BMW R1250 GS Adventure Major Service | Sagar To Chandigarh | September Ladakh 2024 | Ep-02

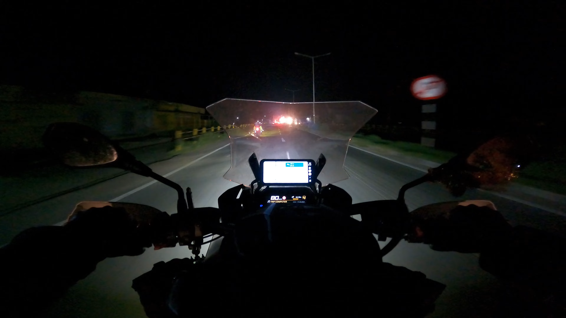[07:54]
almost one hour of break it was much needed because of this traffic we were so much exhausted and we were losing our patience so still 23 kilometers of that patience is needed I just got tire pressure warning
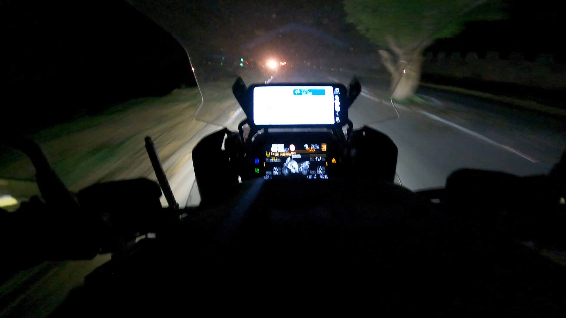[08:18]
says that the front tire the front tire is minus 9.3 that is how bad the roads are every time I go through a big portal 1psi down it was 28 I think it was 9ps less
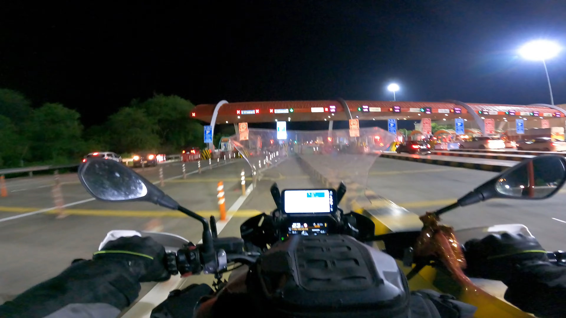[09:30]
here we have to pay the toll here we have to pay the toll
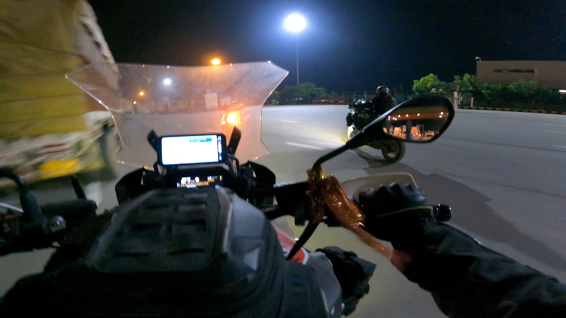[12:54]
Truck's almost covered for 5 lanes Last 38 km of expressway And last 70 km for today
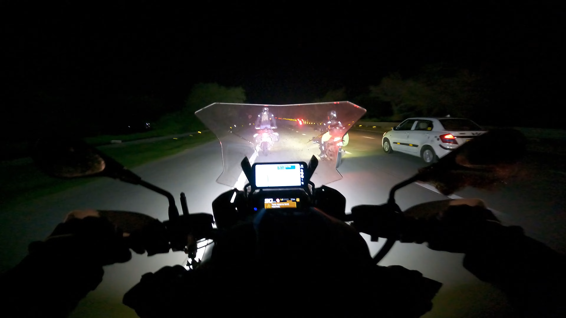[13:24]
The final 500 meters of Yamuna Expressway When I came on ADV390 it was a very boring road On this bike also I felt so boring Max to max of 100 km we can go on this kind of roads But more than 100 km we feel so boring Hotel is another 32 km